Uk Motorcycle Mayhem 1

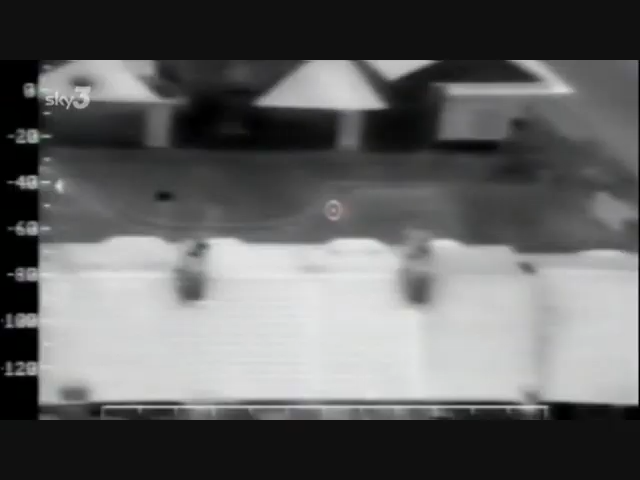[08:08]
He's really poor with Union Street.
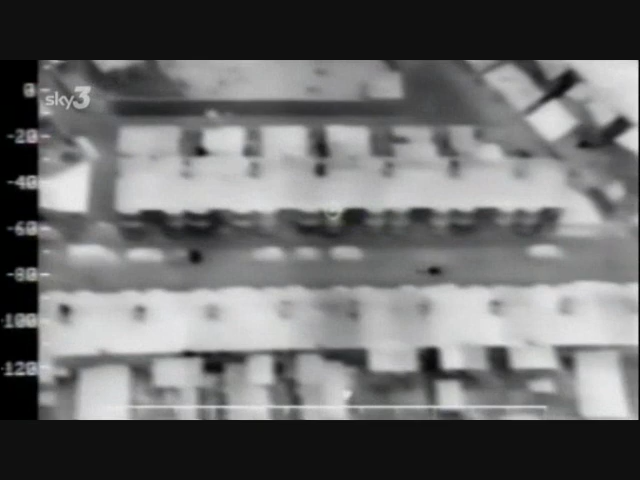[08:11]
Yeah, he's just going underneath us. Stand by. Helicopters are the ideal weapon for pursuing bike thieves. In Middlesborough, police chopper is tracking three youths on a stolen bike, trying to get away from a procession of squad cars.
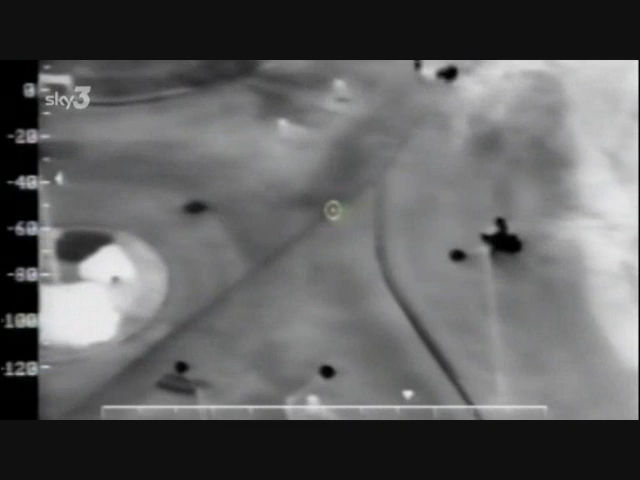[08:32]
He's coming out of the roundabout in front of you. Just missed the vehicle. Stand by. Straight over. Across the grass. Into Woodville.
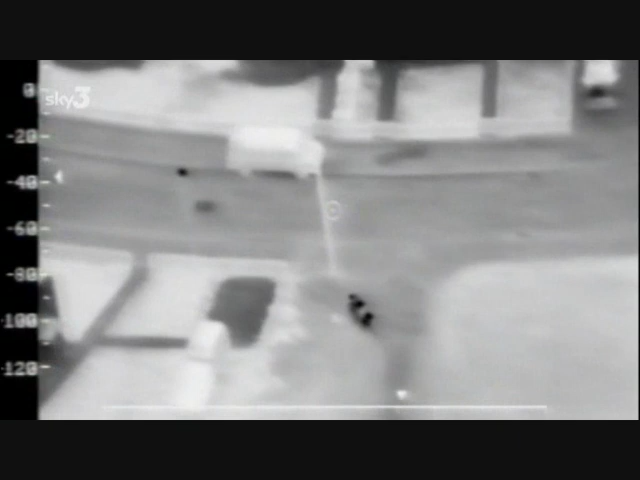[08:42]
Stand by.
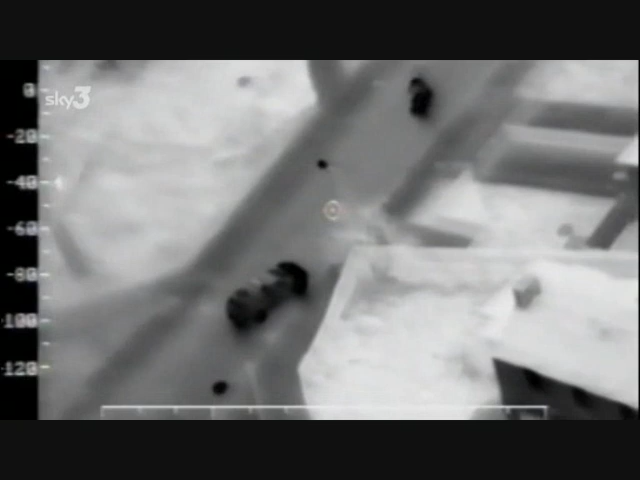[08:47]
A patrol car tries to block the youths' escape route, but the road's too wide.
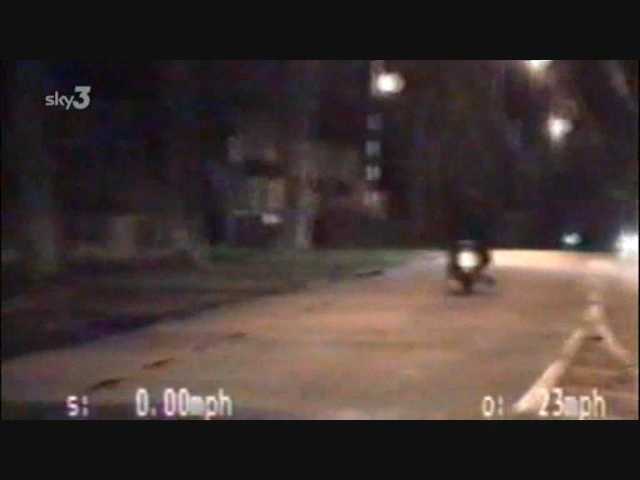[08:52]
It's up to keep forward. Speed axle ready. On the deep door stroke, Woodville. I think he's looking for the abandonment.
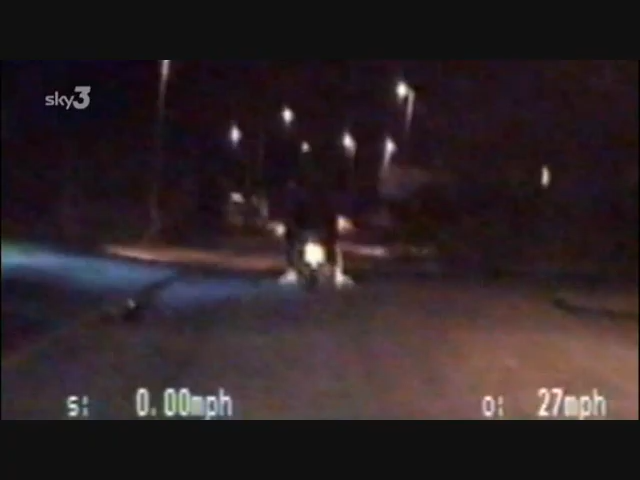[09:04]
He keeps looking for an area to drop in.
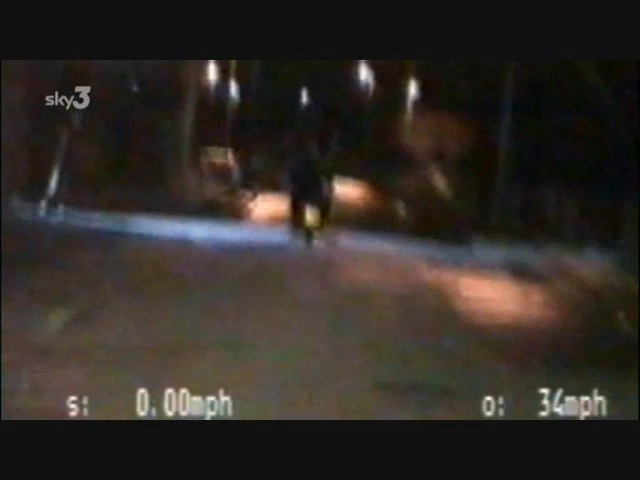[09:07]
Still deep door.
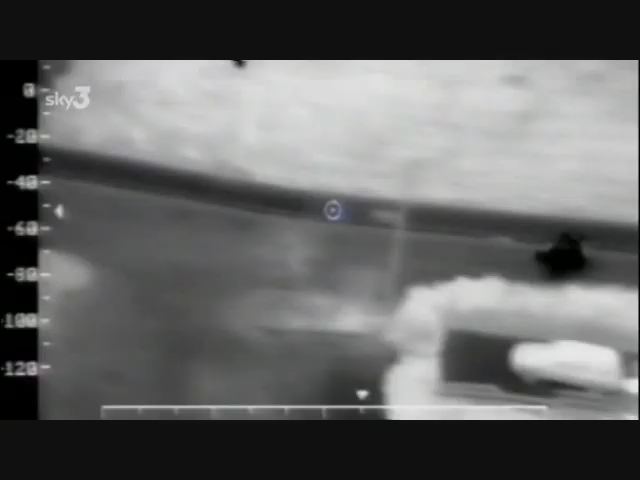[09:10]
It's going to come to a dead end, guys.
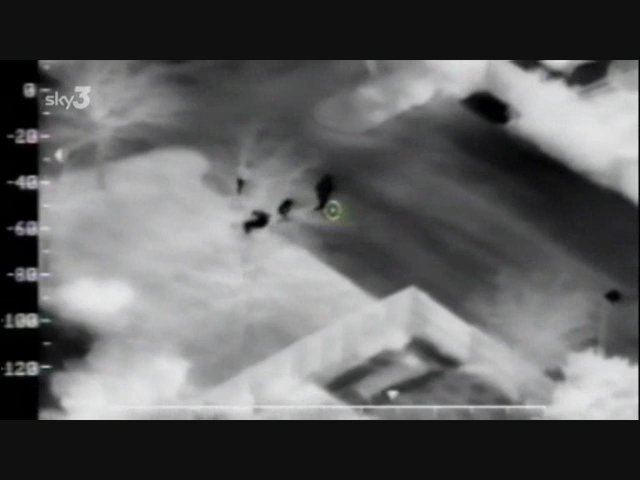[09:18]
They've abandoned traffic to the accident unit. They're running towards you. Three runners.
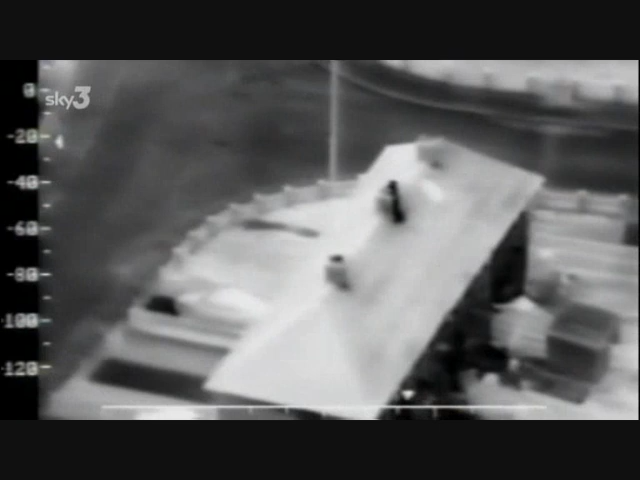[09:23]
Dock section in Fremantle. They're at the end of the houses in front of you. Keep going, keep going. Where that car is now. We're going to come out there.
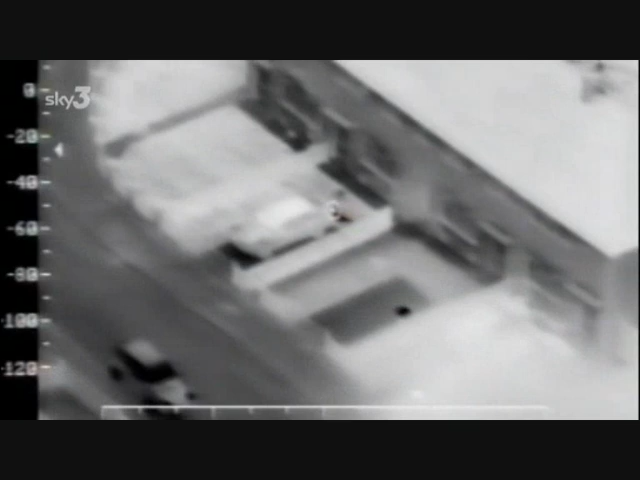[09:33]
Ducking behind a car, one rider thinks he's got clean away, but the thermal camera keeps the heat on him. There's one in the front garden just in front of you. Buy that car on your right. This troublesome trio thought that they can outwit a legion of cops, but the eye in the sky is all seeing.
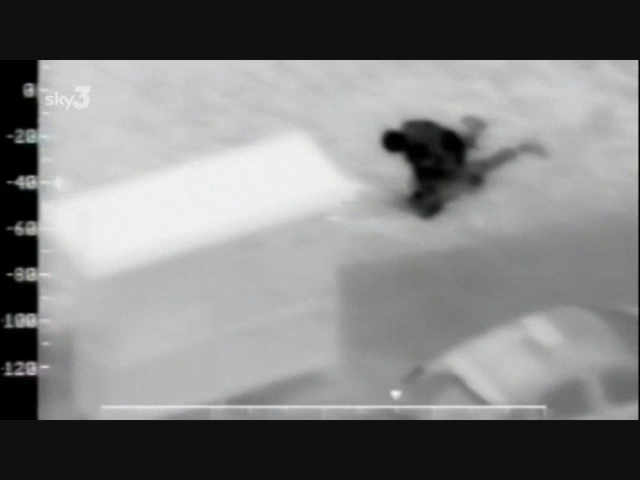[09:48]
452LZ. Believe we have three in custody.
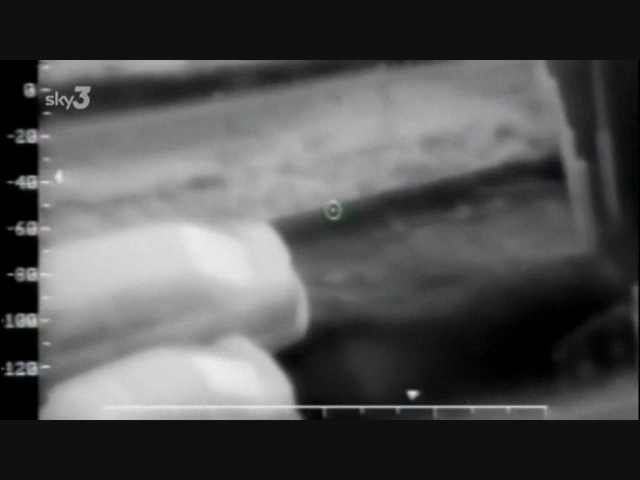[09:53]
Repeat, three in custody. Roger, that's your sir.